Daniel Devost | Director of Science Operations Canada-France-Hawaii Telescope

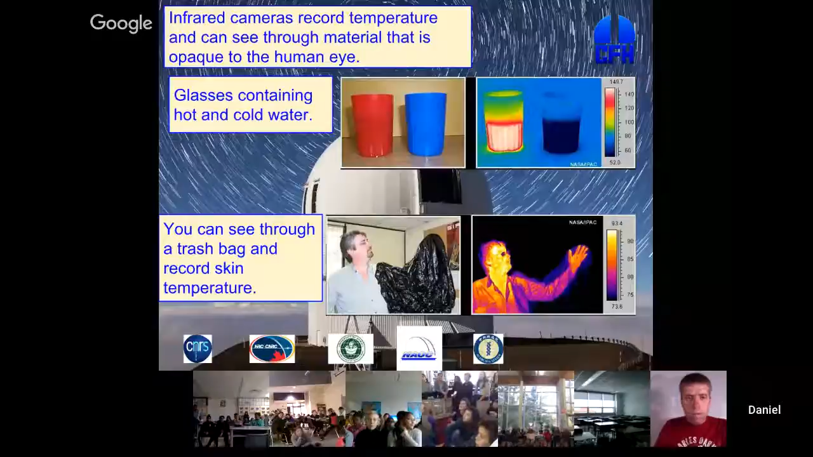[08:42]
Donc, ici, vous pouvez voir la main de la personne à l'intérieur d'un sac de vidange. Et avec l'infrarouge dans le ciel, c'est la même chose. On voit au travers de certains objets. Donc, comment on fait la science avec des caméras? C'est relativement simple.